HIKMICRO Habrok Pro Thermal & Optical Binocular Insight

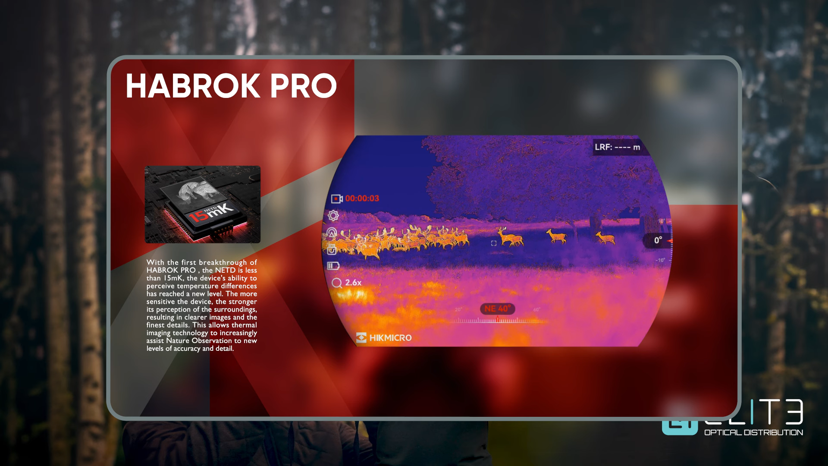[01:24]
You can see the situation, you see more of the foreground to give you an idea of the distance and also more of the background so that you know what's behind your heat source.
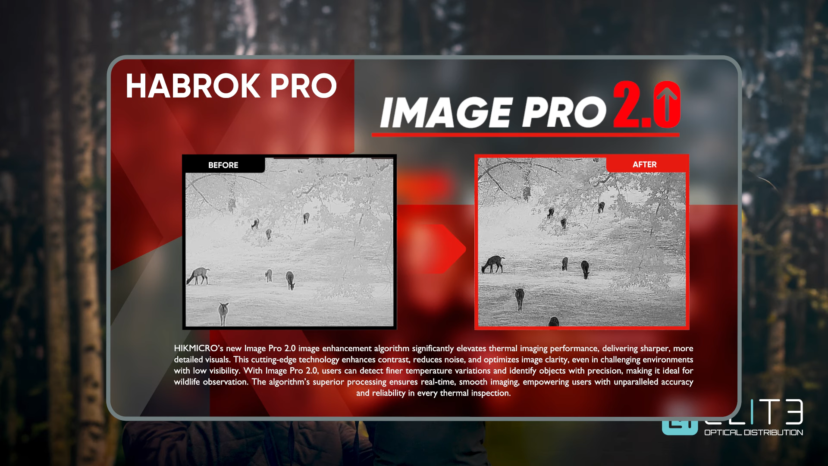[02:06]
High Micro have also focused on developing the latest software and algorithms to improve and boost the image performance.
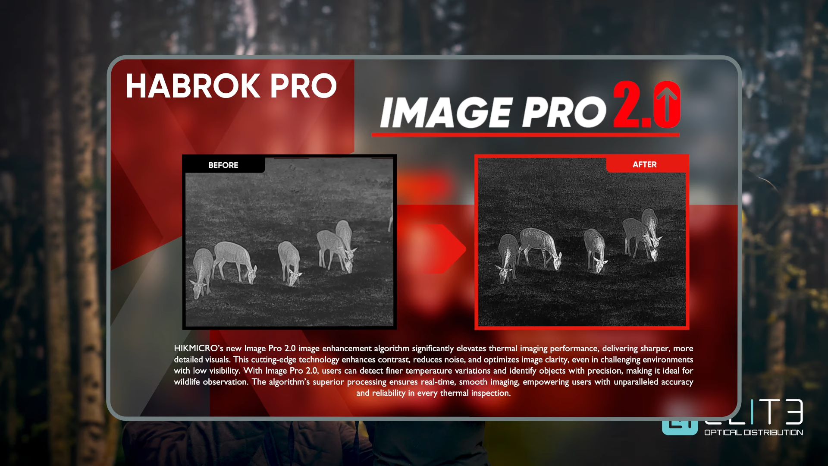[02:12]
The Habrock Pro uses Image Pro 2. This is a sharpening technique which adds extra detail and defines the lines in the image and it gives you the crispest, most detailed image possible.